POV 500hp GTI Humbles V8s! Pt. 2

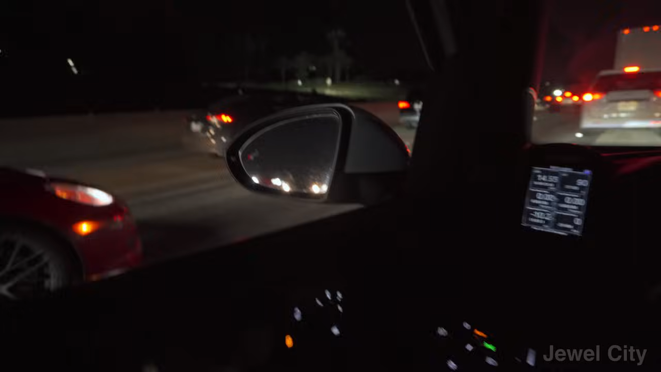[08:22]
We think somebody, it might have been an accident up here, because it's all of a sudden just stopped and we're just stuck.
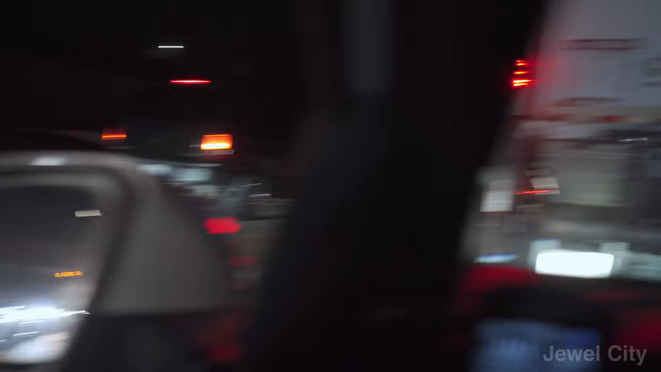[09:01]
And everything's moving really damn slow.